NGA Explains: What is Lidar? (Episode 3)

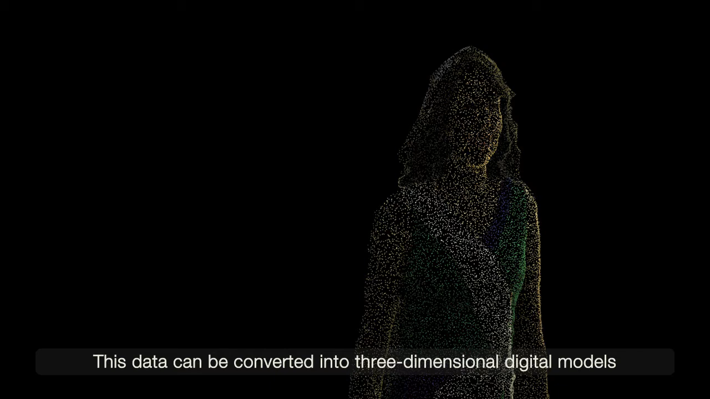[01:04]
This data can be converted into three-dimensional digital models of terrain, cities, or any other object you are collecting with the sensor.
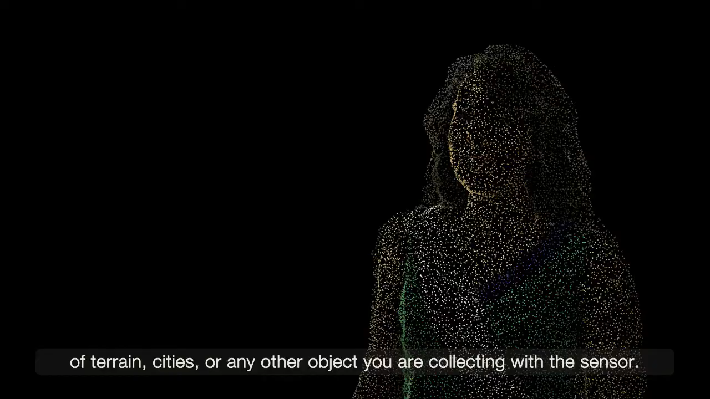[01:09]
There are two main types of LiDAR, topographic and bathymetric.